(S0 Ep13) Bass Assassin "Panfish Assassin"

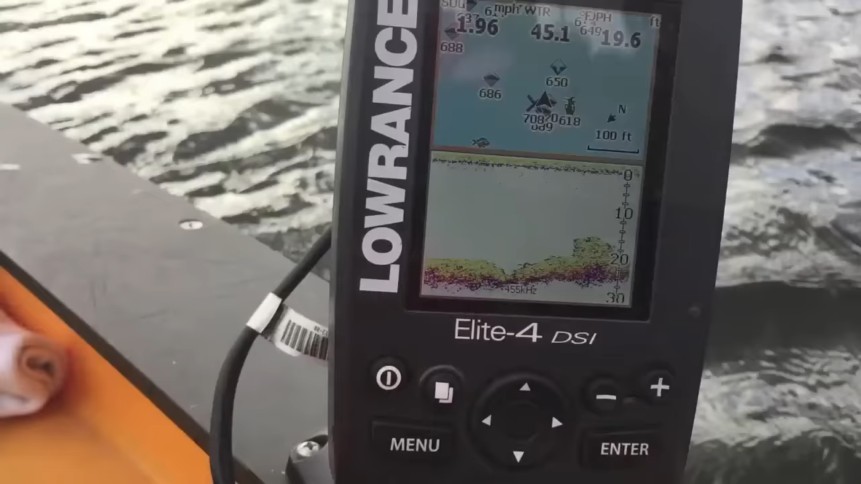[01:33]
On screen: depth 19.6 ft
little trench down there it's a drop-off it doesn't look like it's holding fish but that hump
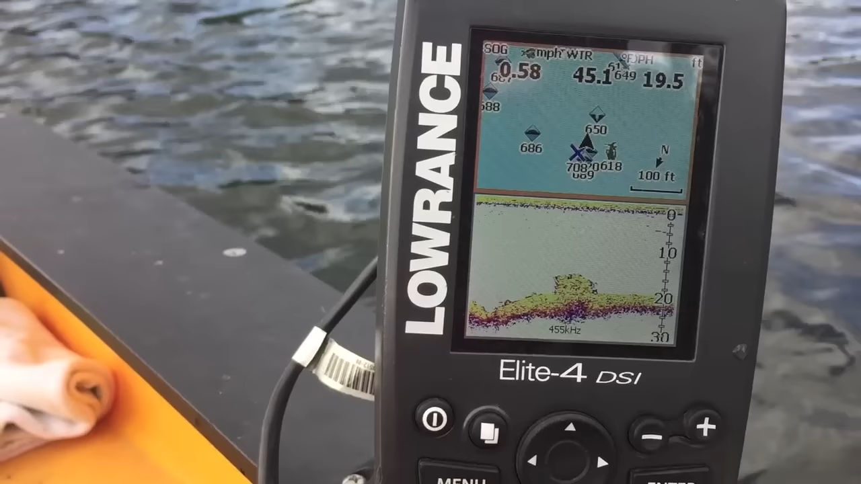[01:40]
On screen: depth 19.5 ft, speed 0.58 mph
right there is what I'm about to fish let's see if we can pull something up